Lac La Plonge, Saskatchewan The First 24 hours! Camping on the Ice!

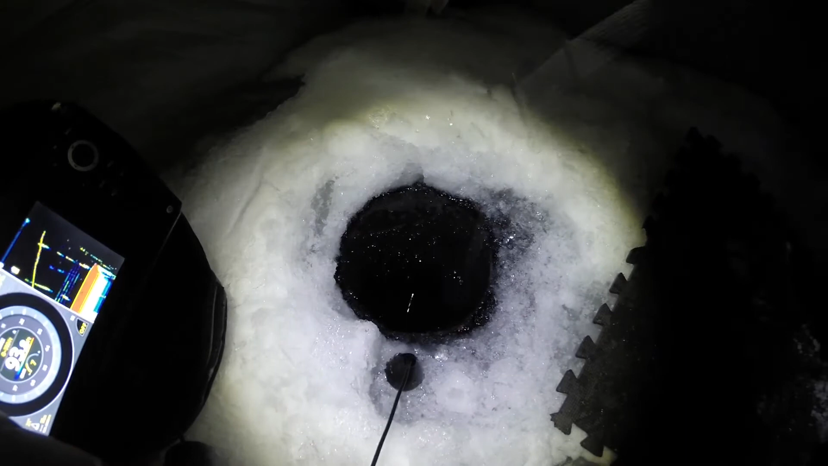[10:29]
What do you think it is? Burb it. I see him.